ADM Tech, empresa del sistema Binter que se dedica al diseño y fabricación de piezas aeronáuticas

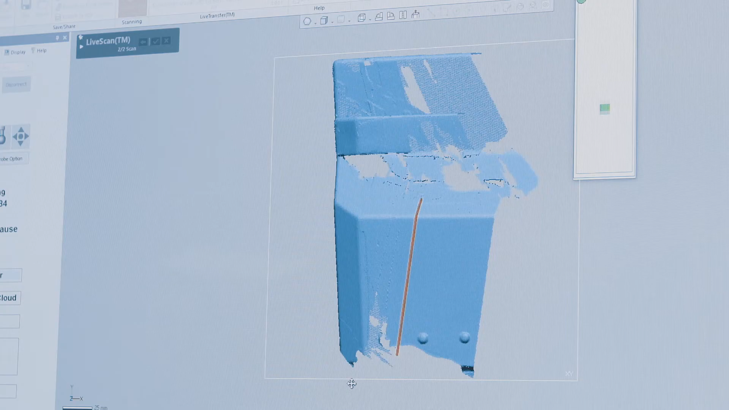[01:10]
We have a laser scanner and a revolutionary 3D printer.